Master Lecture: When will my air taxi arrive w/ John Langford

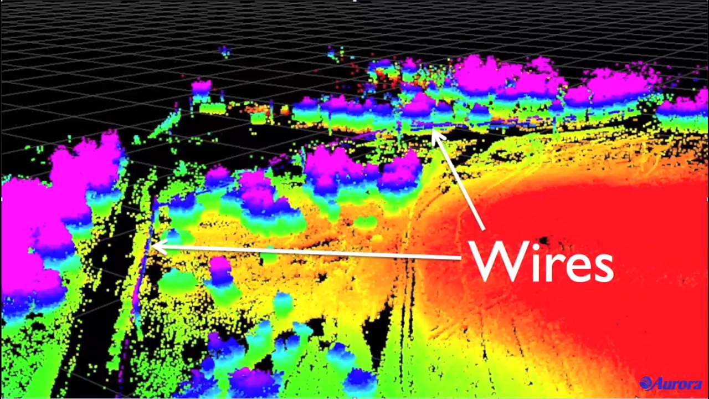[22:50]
and then apply algorithms to it to decide which areas are safe to land in and which areas are not.
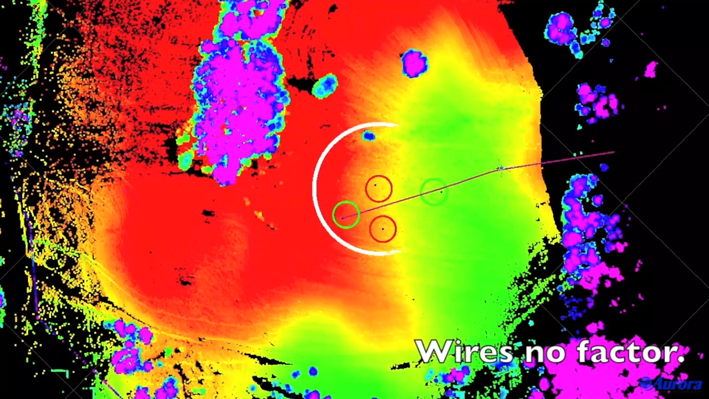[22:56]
Combine that not just with the lidar, but with other information that you get from cameras, infrared systems,
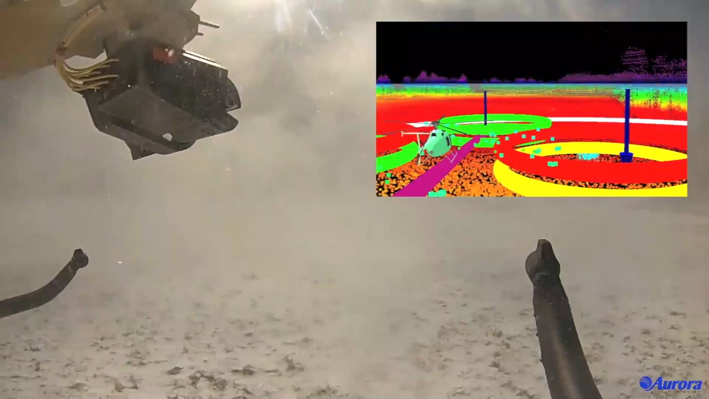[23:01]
sometimes radars, and also things that you might know ahead of time to make a system that can reliably identify safe landing sites.